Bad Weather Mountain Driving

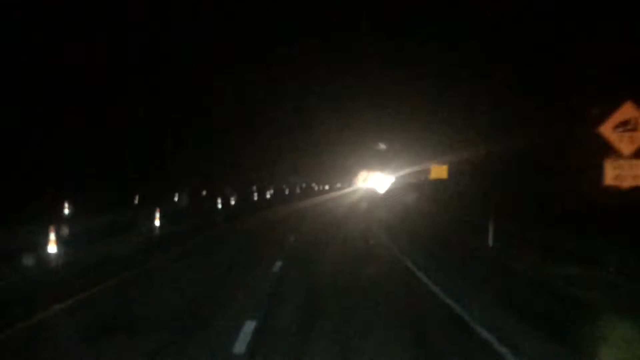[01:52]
you know and as you're going down you can go ahead and start using the stab brake technique you can hear me like hitting the brakes here and there pap pap pap pap you know use the stab brake use the stab brake stab brake baby picking up speed stab stab stab we want to slow this baby down
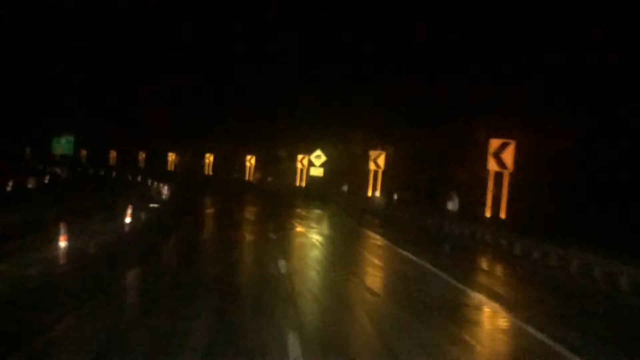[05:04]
we got to slow down so so you don't really so much have to worry about losing air pressure because uh as you're going down man down the mountain the air pressure is going to build back up speed warning speed warning to our last half a mile